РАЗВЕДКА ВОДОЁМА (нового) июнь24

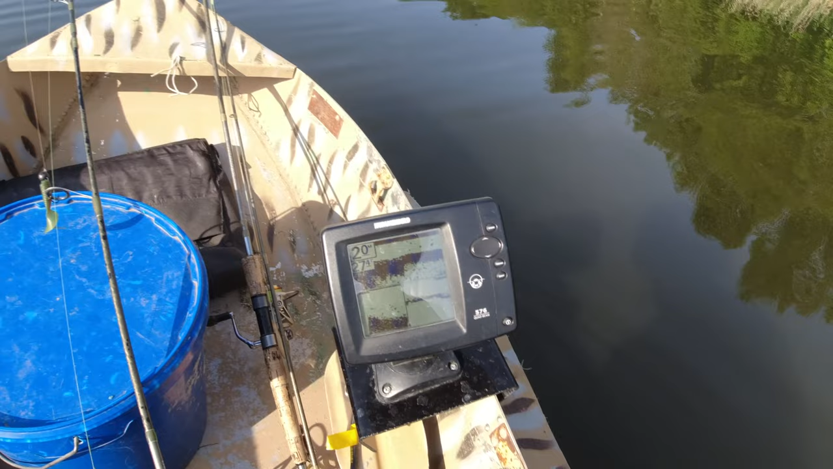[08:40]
Где-то тут рыбки возле дна. А возле дна это хорошо. Это может быть судачок в засаде.
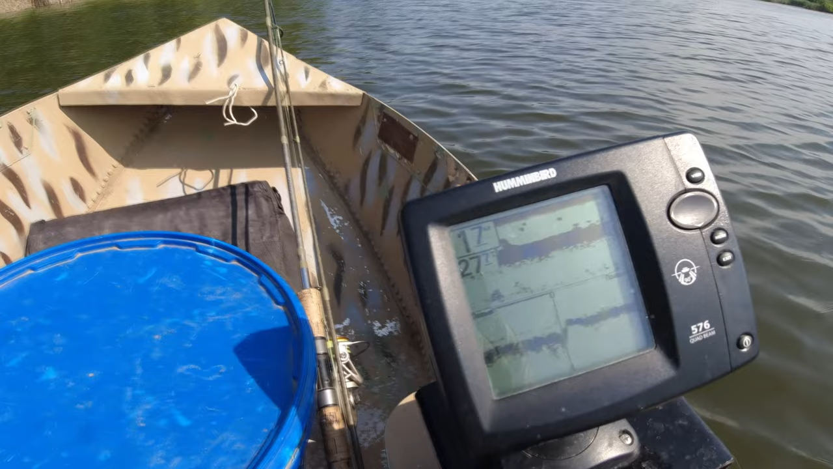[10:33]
по краям 1,60 м, 1,80 м, середина 2,2, 10. Вот такое вот. Ну, есть рельеф, и рыбу пикает. Так что место перспективное. Только надо исследовать. О, вот рыбку пипикнула.
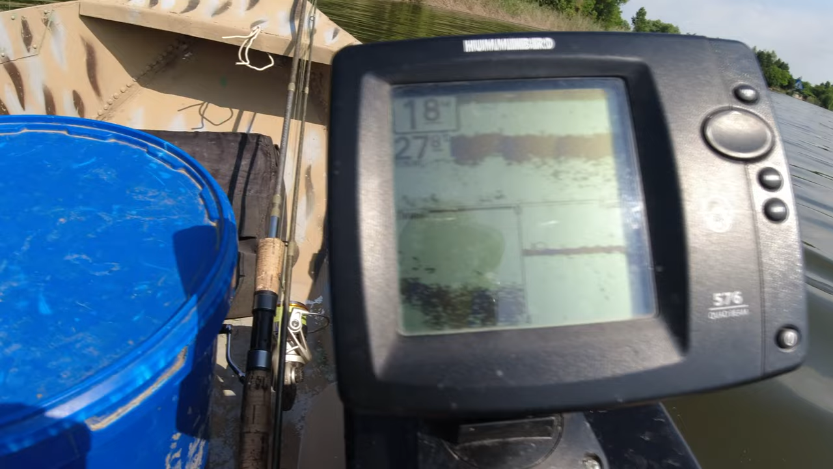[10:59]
О, вон рыба пошла. О, о, о, о.
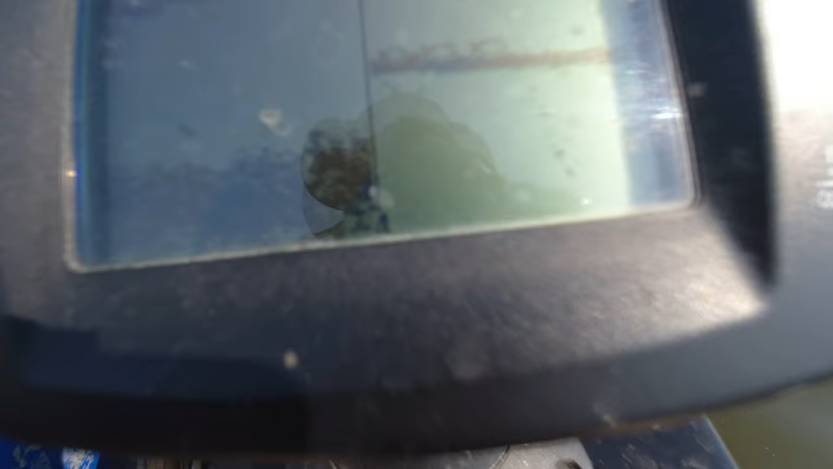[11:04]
Вот прям показывает, вот они рыбки. Подо мной ходят.